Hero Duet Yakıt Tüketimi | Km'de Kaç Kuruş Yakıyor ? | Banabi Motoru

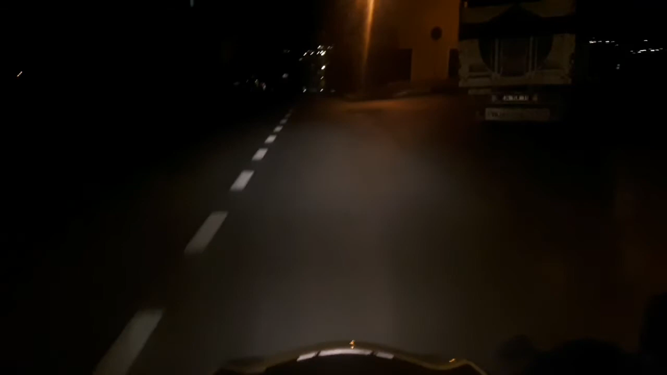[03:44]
Arkadaşlar hava karardı. Zaten gece çekimleri fazla anlaşılmıyor. Gündüz, yarın gündüz çekimlere devam edeceğim. Kilometre bize soracak olursanız 50 kilometre yol yapmışız arkadaşlar.